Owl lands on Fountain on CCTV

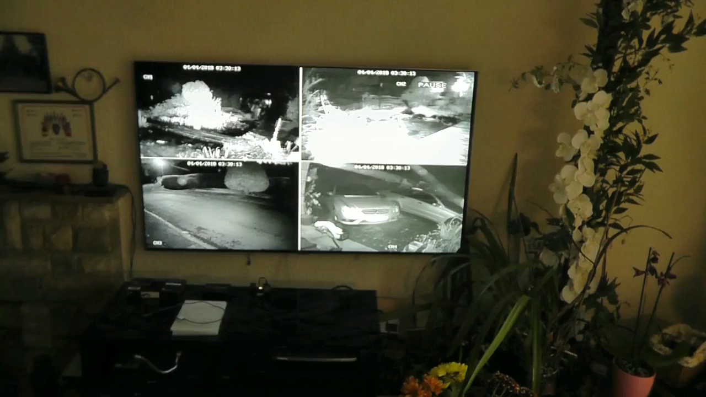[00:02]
Yes my routine each morning is to check the CCTV cameras for wildlife that might have appeared overnight and we had an unusual visit this morning at about
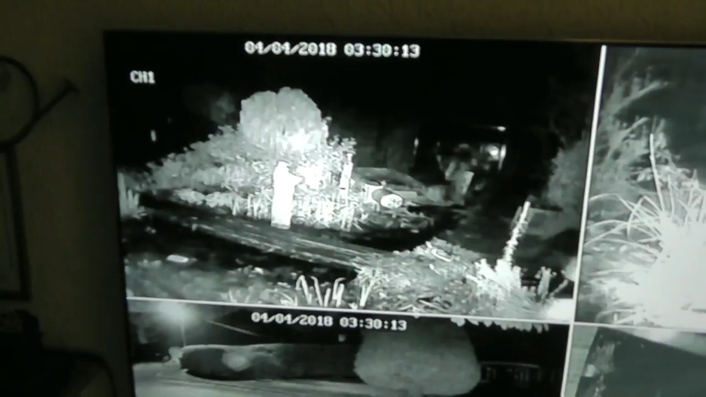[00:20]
3.30 which was an owl landing onto our fountain. That's the eyes of the owl on the tree and he's about to fly down on our fountain which is currently switched off.
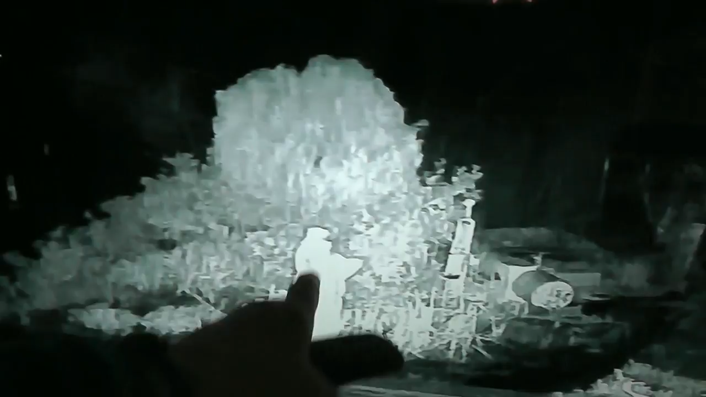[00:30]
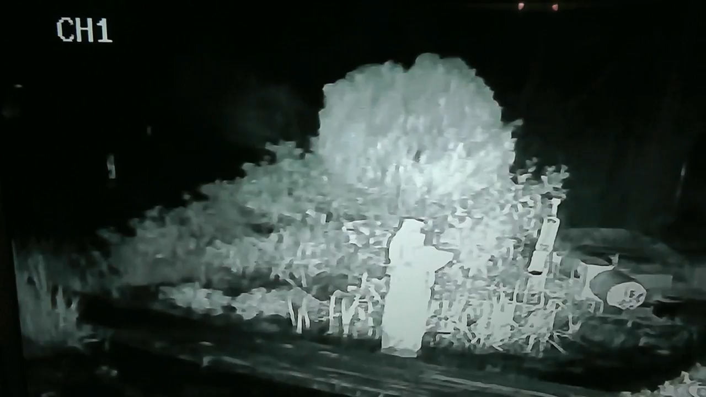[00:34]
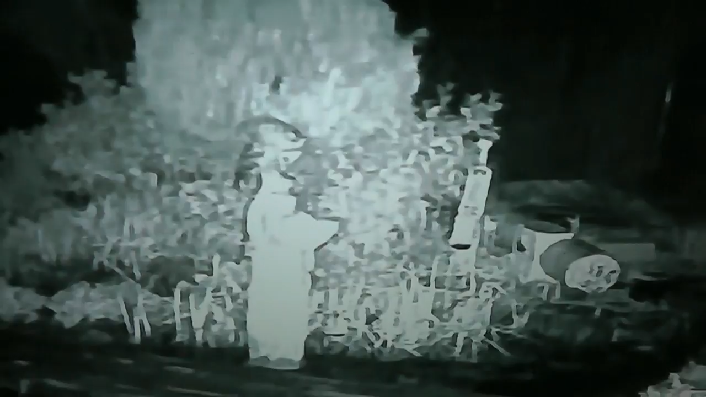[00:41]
Yes, there he is looking around for frogs I expect. That's my broken telescope that I'll fix some time or other when all the other work's done. So he spent about 15 minutes there and that was it.
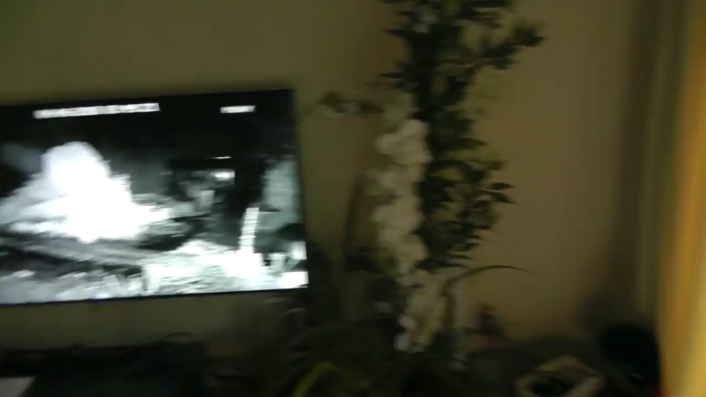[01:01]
So quite a lot of work to do in the garden but there's that concrete lady that the owl perched on.